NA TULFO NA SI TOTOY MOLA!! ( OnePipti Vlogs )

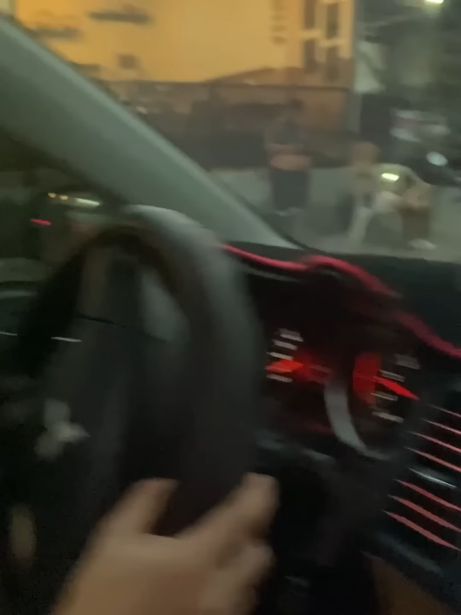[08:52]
O dito, medyo nakalayo-layo na tayo. Wala, di tayo nasundan nun. Di na tayo nasundan nun. Tingnan mo, wala nang halos tao.